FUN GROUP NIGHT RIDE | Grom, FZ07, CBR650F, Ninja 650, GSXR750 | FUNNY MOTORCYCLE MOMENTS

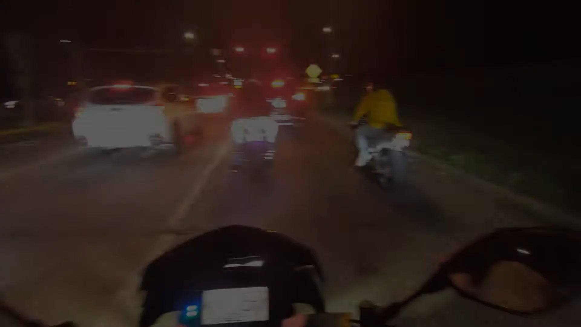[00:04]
hey what's up everybody out doing a little bit of night riding here in beautiful columbia missouri it is a scorching like 88
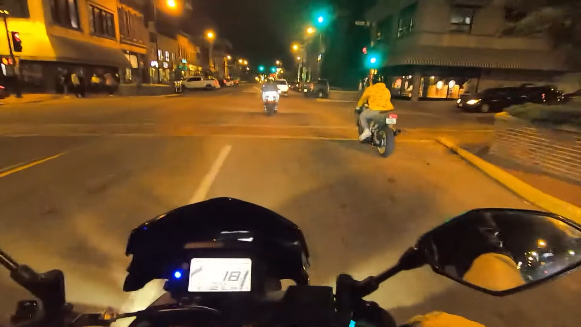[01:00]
back and grab the grom because it sounds like we're going to be doing a little bit of around town goofing off and we are going to hit every red light possible tonight you like that man the stop and go traffic this is just not good for the mt it's not that it's bad for the bike it's just not what the mt wants to do this is not where this bike belongs it does not belong in the downtown city streets but i guess we got to go through this to get to where we really want to go anyhow every single red light it does not fail